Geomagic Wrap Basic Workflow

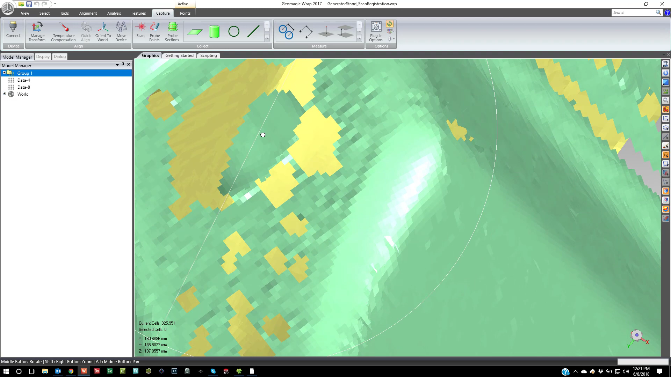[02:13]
and maybe it's difficult to edit without hurting other scans, if I just hit shift control F2,
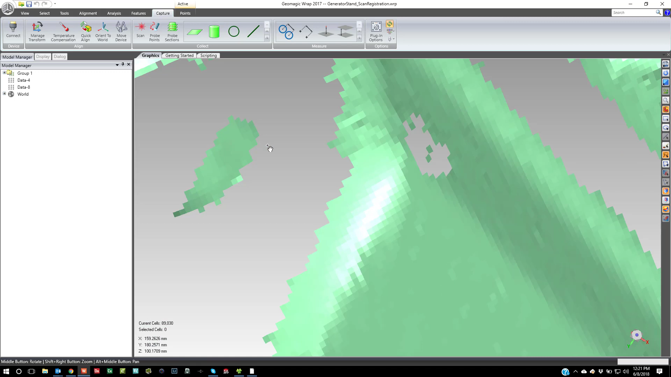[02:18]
and then if I want to window in and delete something.
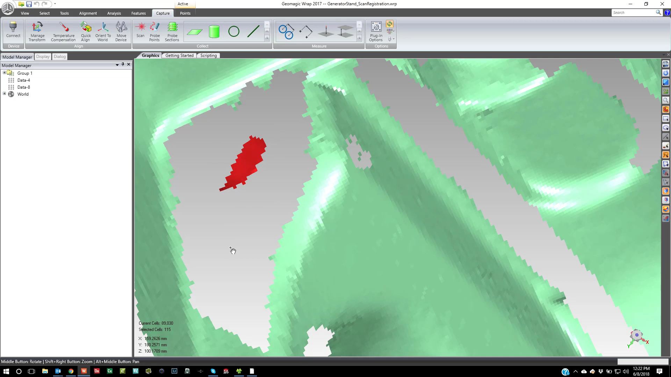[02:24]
And you see when I window in and delete, if I click in space, it doesn't clear the selection. So if I need to clear the selection, I can right click and say clear all. Now if I click on F2, it'll take me back.
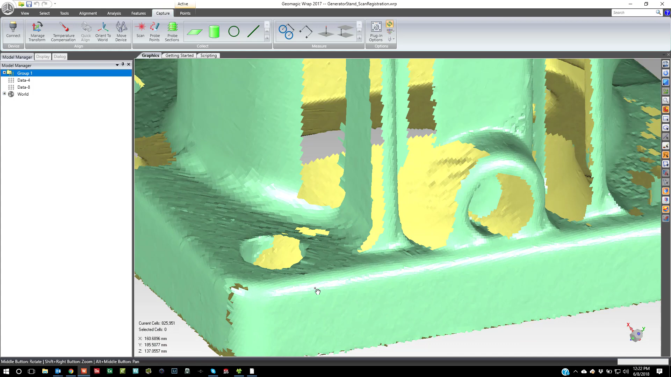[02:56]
If I show only this scan and zoom in,
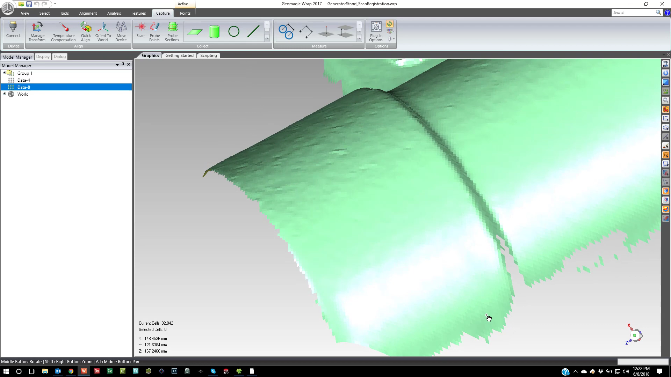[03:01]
you'll notice that it looks like there are these little cells here.
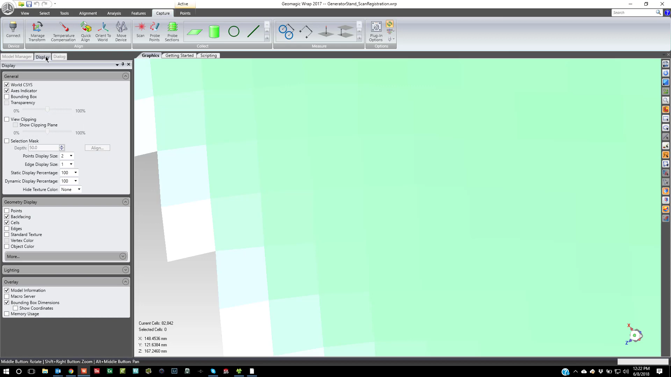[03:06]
If I come over to the display tab and I turn on points, you'll see that they are actually points. We call them ordered points in our software because we collect them along a uniform grid and we know their neighbors.
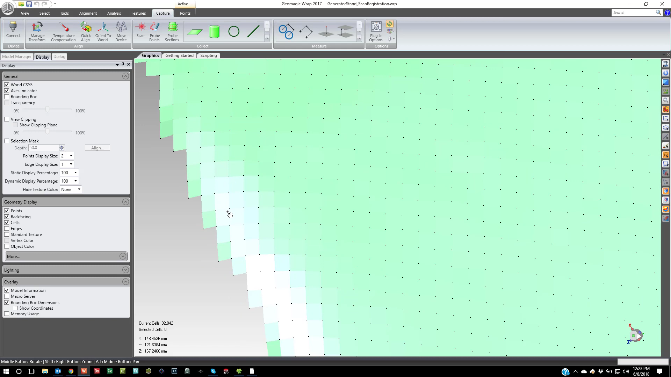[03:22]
So like each point kind of has an address and we know, again, their relationship to the points around them. And the reason why we scan this way, we also can scan in raw data as well,
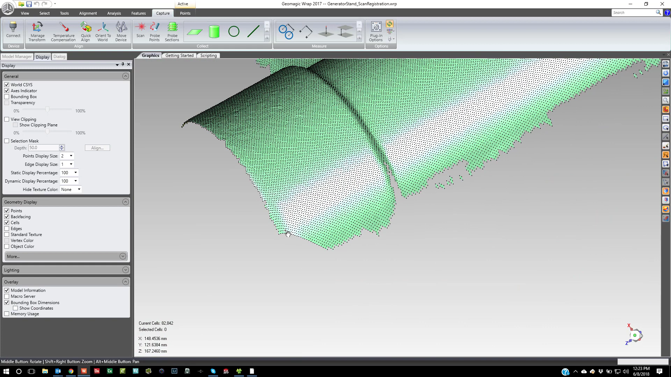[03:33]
but scanning with ordered data significantly speeds up the process.
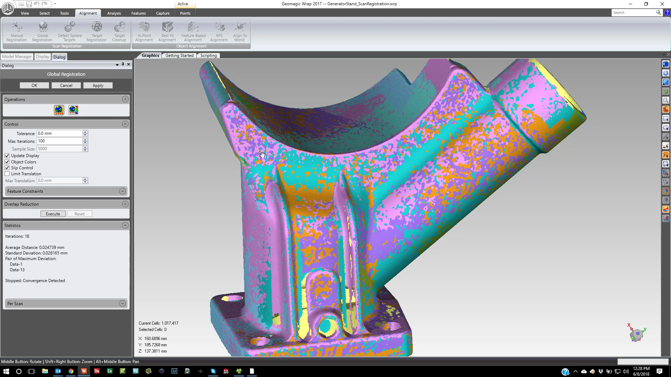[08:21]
And as you see this color pattern that we see where the individual scans are different colors and they're bisecting each other over and over again, that's a very good sign because it means that the data is highly accurate and the overlap is highly accurate. So if I look over here, 0.02 is the average distance, standard deviation is 0.028, and then it will also give you a pair of maximum deviations. So data set 1 and 13 are the extents, the highest and lowest,
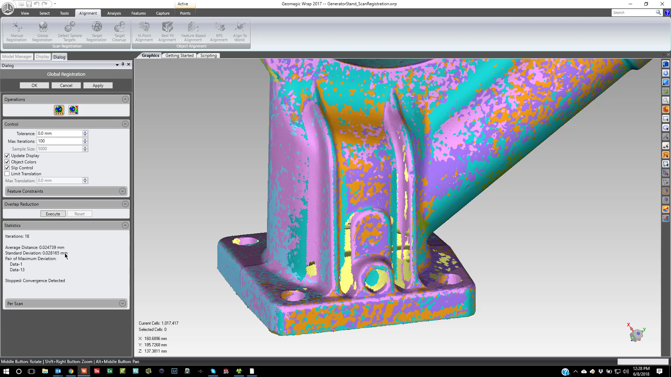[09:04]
or the two furthest out from each other. Even though this is a highly accurate scan, it's just telling you these two are the worst of the group, even though it's still highly accurate. So I will accept that, and you can see it looks very good.
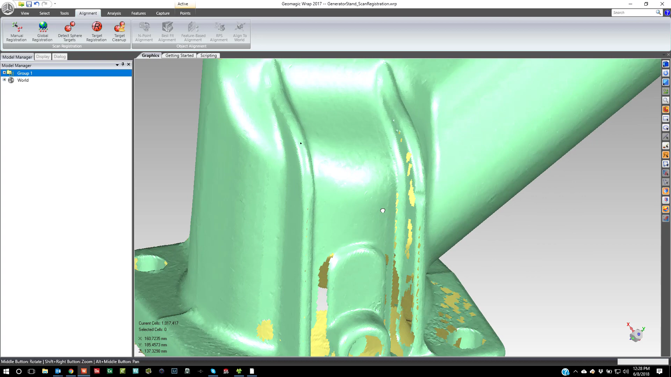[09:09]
At this stage, you know, I will do cropping.
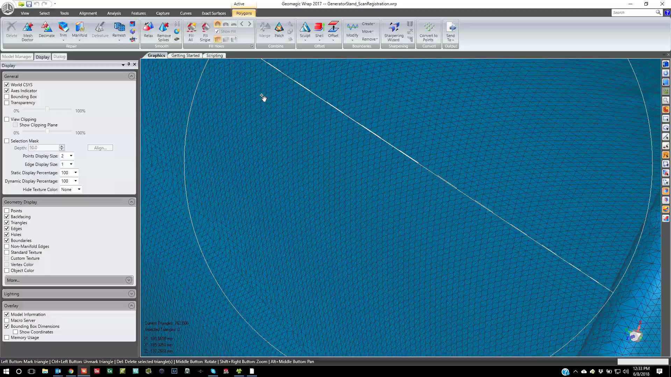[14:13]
So it's pretty high resolution considering it's only a million triangles.
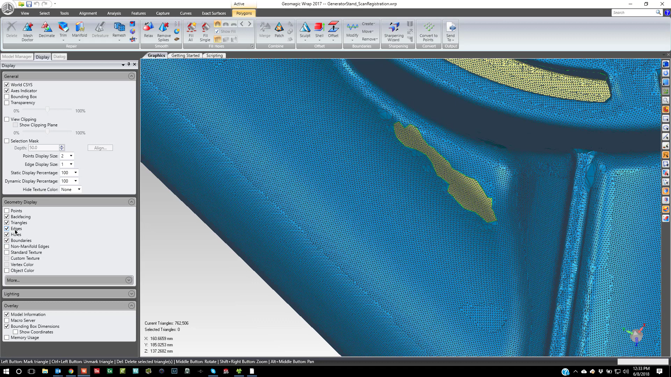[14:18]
Now if I need to do some hole filling, I'll come over and do a fill single here.
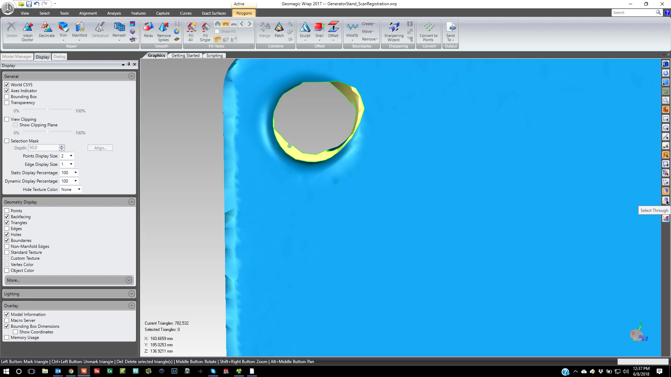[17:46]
except for I can just go ahead and say select through and just kind of remove these.
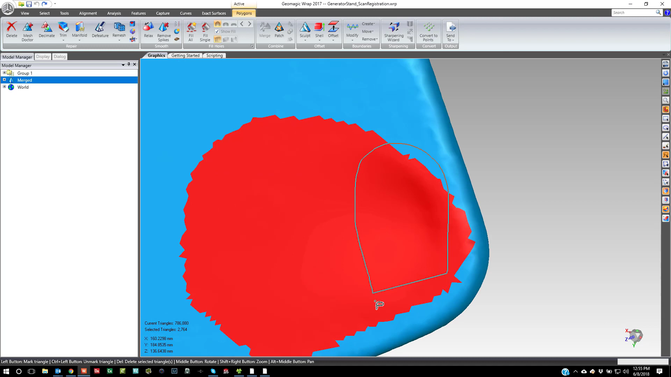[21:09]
You know, so here I just saw that there was like a little point. Let me reverse select.
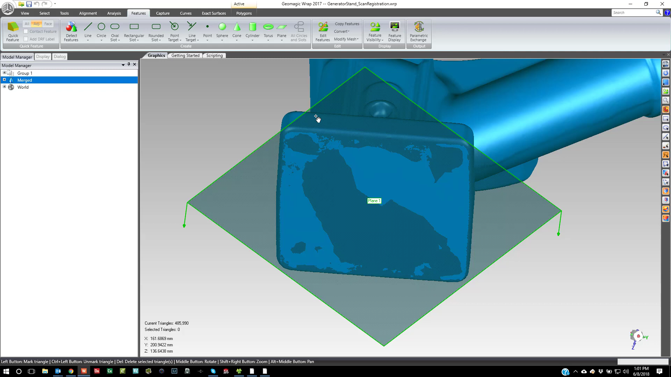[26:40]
okay, so I can best fit a plane to that area.
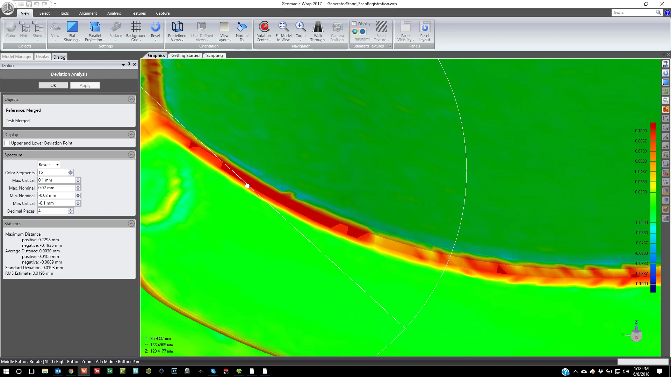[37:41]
High curvature areas are usually what you'll have an issue with, because, and you know, that's because it's the auto tool.